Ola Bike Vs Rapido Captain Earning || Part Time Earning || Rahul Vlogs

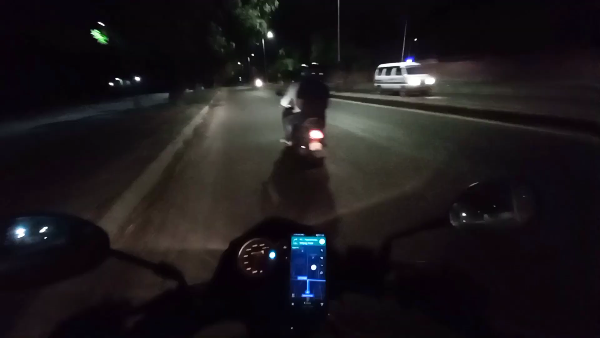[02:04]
को अभी तक मैंने ओला में तीन राइड कमप्लीट किया है और अरनिंग 191 रूपया हुआ और रेप्डो में भी तीन राइड कमलीट किया विट उसमें
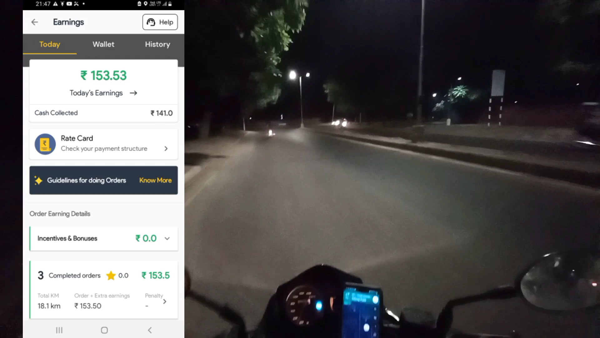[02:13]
एकसो त्रीय पनर रूपया अनिग हुआ अभी तक कि और अब ही रात के दस बज गया है तो आज अज भी वही 12 एक वजी तक का टार्गेट करते हैं 12 एक वजी के बार में ओफ लाइन हो जाओंगा पीजी